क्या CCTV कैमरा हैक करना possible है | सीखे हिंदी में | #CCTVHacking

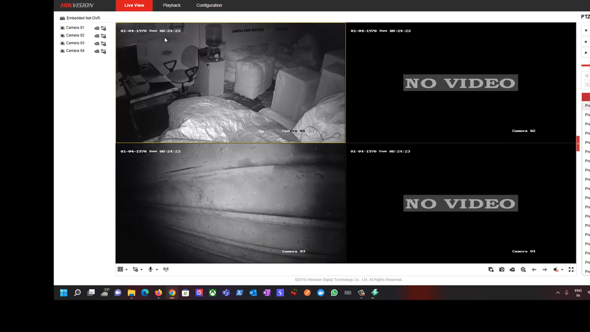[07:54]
But, यहाँ पे 1970 करके कुछ time यहाँ पे show कर रहा है. Time भी 8, 24, 39 के असपास. But, अभी आपके morning के 134 हो रखे है. So, किसी garage का CCTV camera है. कुछ दूसरा try करके देखते है, कुछ interesting चीज़ निकल गया है. So, जैसे echo मेरा camera login हो चुका है.
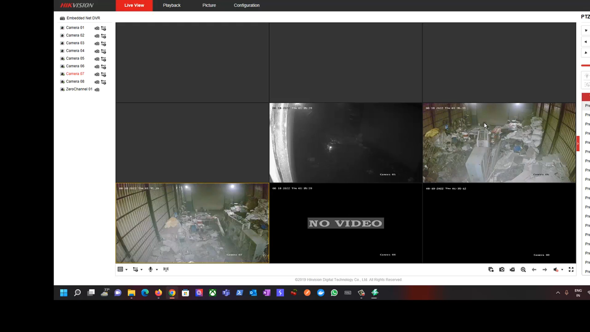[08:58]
अगर हम एक जगे दो camera रखे हैं. Okay. Next try करके देखते हैं. 30 to 50 websites चेक दिये. उसमें से मुझे एक या दो मुझे camera का मिला है. उन में से भी chances कम हो जाते हैं. कि किसे ने default configuration रख रखा है या नहीं रख रखा है. Default password है या पिर easily guessable है या नहीं. पर सेम चीज अगर आप किसी target person पर करते हैं like during the security audit या security assessment तो उसमें आप easily guess कर सकते हैं कि like company के name के थूँ हो सकता है या फिर birthday date ले साबसे.